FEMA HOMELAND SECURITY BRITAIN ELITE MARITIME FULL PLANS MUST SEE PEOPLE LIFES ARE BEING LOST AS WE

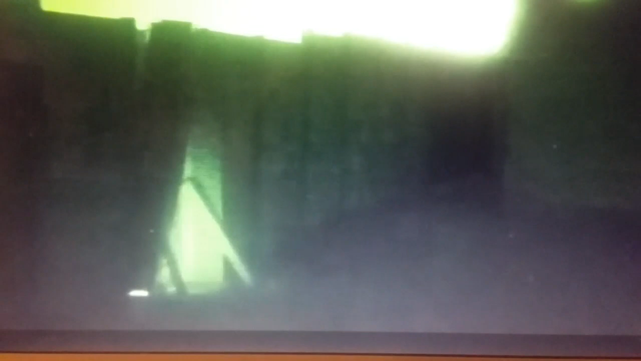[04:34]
Marines and sailors of the 31st Marine Expeditionary Unit's Maritime Raid Force conduct a series of urban assaults as part of a realistic urban training exercise created by Special Operations Training Group.